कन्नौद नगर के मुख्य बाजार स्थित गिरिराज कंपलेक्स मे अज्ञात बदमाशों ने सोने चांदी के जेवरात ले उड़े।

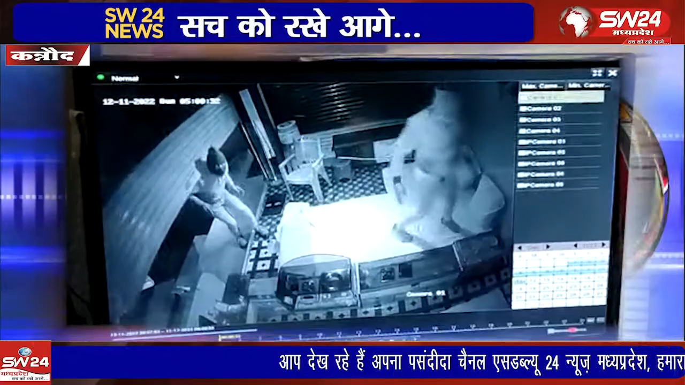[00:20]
केद हुई चंद्र मोहन वर्मा के भाई धर्मेंदर वर्मा ने बताया कि CCTV कैमरे के मुताबिक चोरी की वारदात सुबह करीब पांच बजे के लगभग हुई घटना की जानकारी मिलते ही